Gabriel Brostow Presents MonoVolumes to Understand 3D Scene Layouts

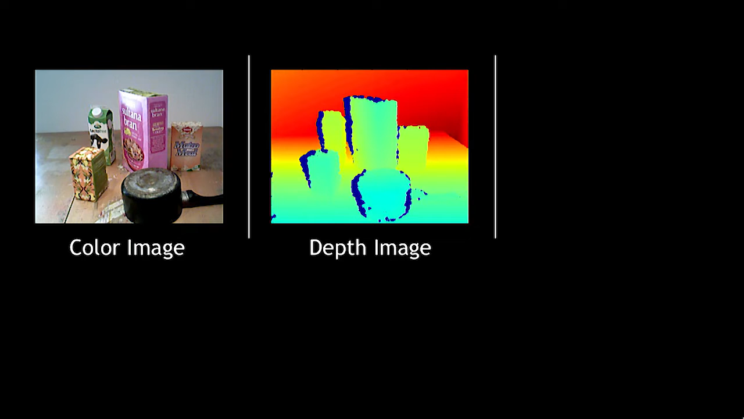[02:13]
And then you'll get data like this. The alternative way to do that is our mono-depth system, which takes a color image and produces a depth map. And I'll talk more about that in just a second. But first, I wanted to just harp on the depth images. They usually look good, in general, from whatever sensor you use, from the original camera angle.
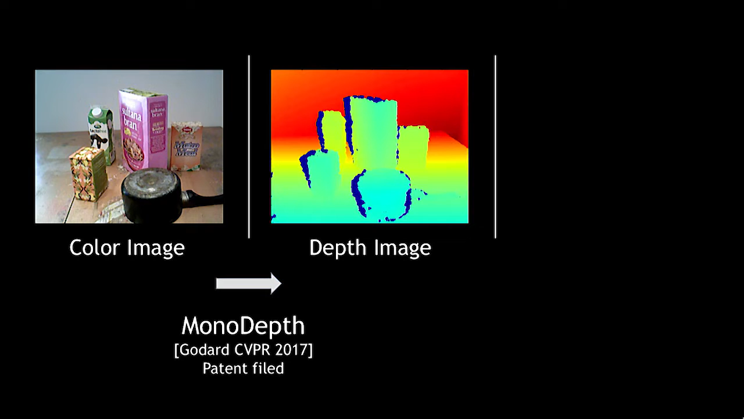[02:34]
But if you try to view them from a different angle,
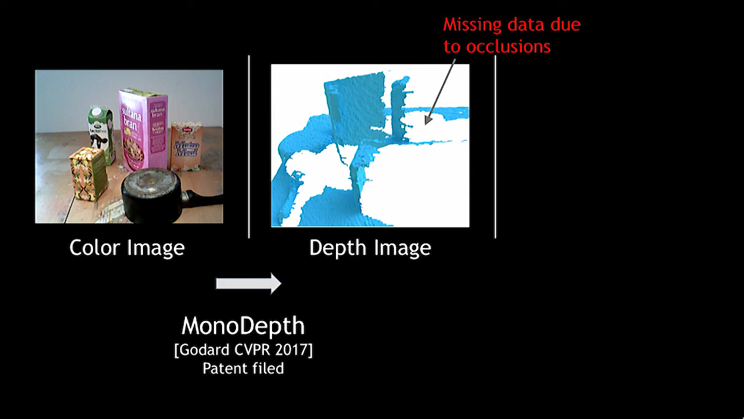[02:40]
you'll see these gaps, these holes, because the surfaces you did capture are blocking your view, so you can't see behind them. And so we've addressed that with a previous CVPR paper of volume completion, where we don't use the color information at all.
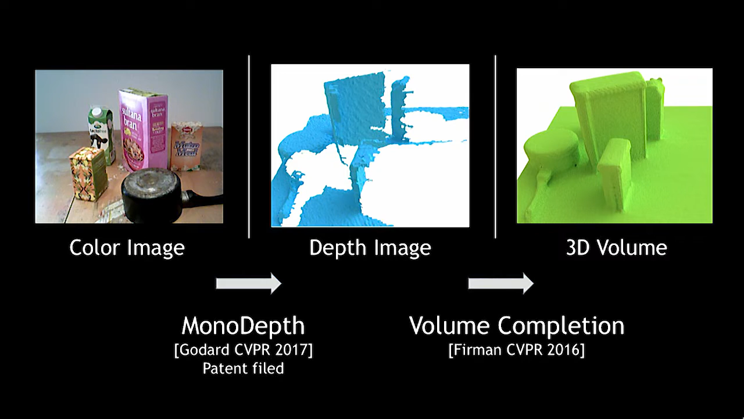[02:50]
We just use a single depth image. So here in the upper right, that's our input, that sort of single view depth image. And the bottom right is our output.
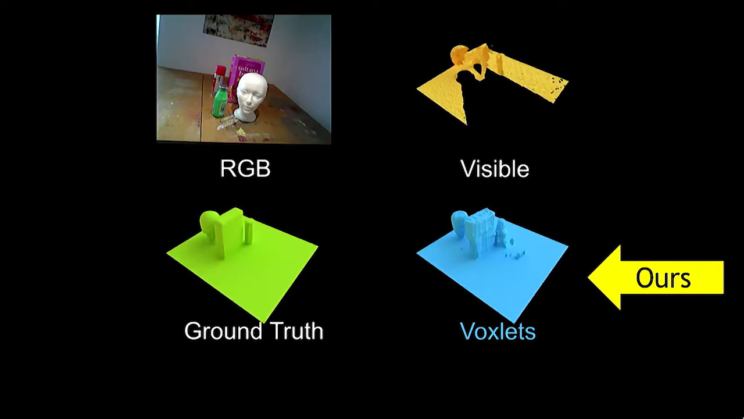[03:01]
So we get the whole 3D, an estimate of what the whole scene layout looks like.
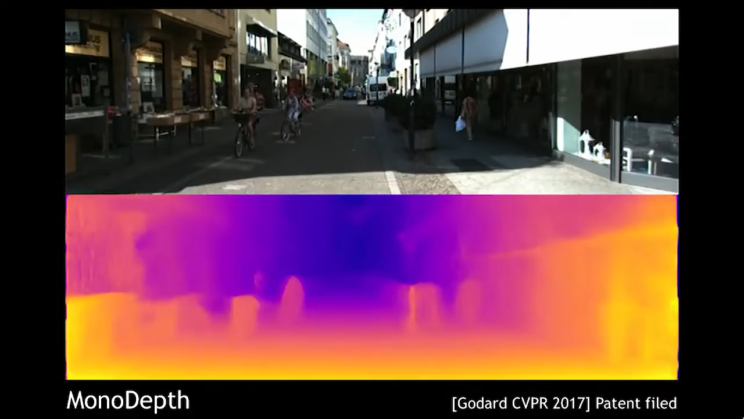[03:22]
We take every single input image from the top, and we convert it into a depth map like you see in the bottom. This will be presented at CVPR later this summer. It's qualitatively, I think, good results.